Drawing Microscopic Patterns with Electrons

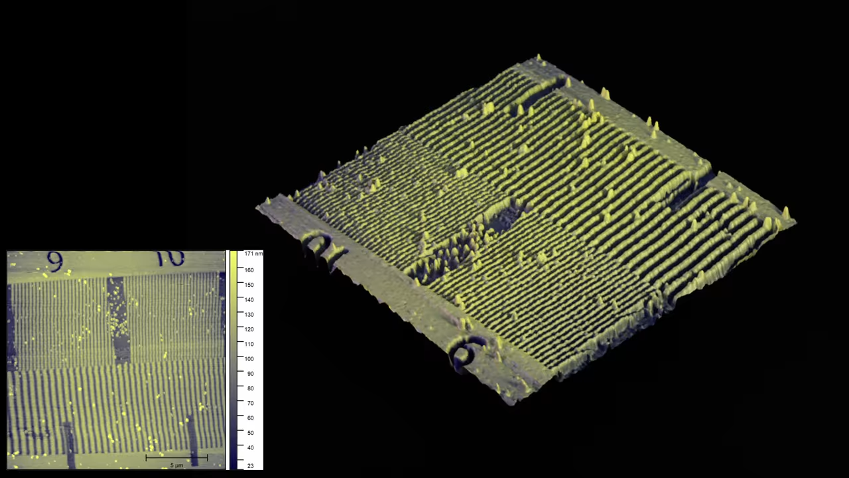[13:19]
and the actual line width of some of these different features. So you can see that some of the finest features, the very thin parallel lines at the top of the pattern, are coming out to be about 100 nanometers.